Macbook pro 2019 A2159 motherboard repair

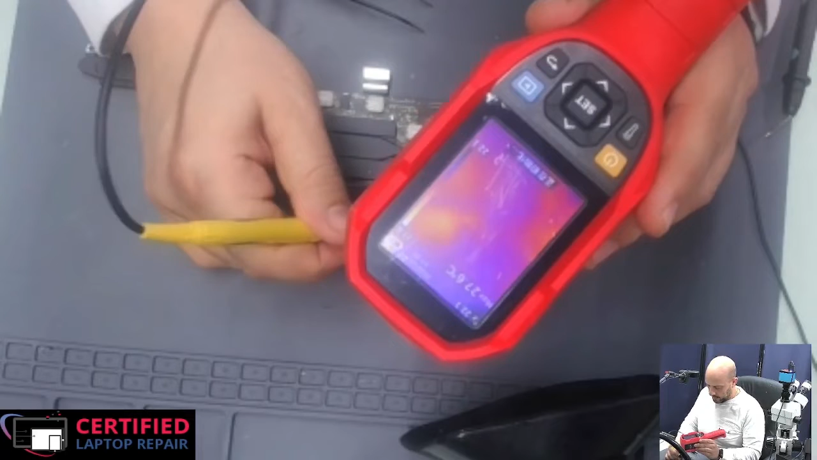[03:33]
and we're going to start injecting the voltage and it is drawing fnm at two volts the two volts dropped of course to about one volt
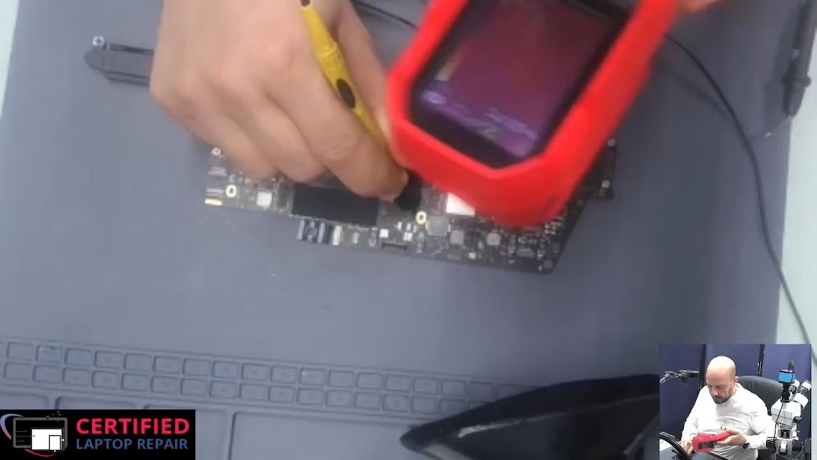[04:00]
yeah something is definitely getting up over here let's point to it here is this thing here and luckily it isn't a capacitor so it does seem that this is